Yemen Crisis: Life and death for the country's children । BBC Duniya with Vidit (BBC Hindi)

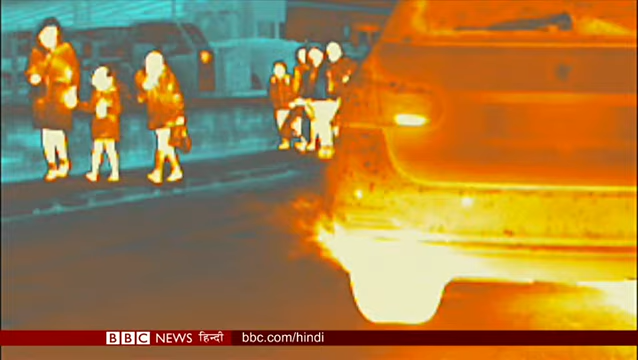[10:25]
वायू प्रोडूशन जानने के लिए हमने एक स्कूल के बाहर हीट कैमरा लगाया वैग्यानिक मानते हैं कि उन्होंने जितना सोचा था ये उससे भी कहीं ज्यादा
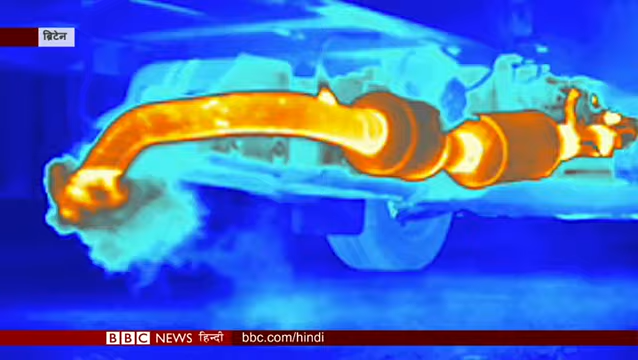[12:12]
पाइप से प्रदूशन निकलता हुआ अगले हफते से लंदन में सफाई अभियान के तहट शहर में दाखिल होकर गंदगी पहलाने वाली गाड़ियों पर जुर्माना लगाया जाएगा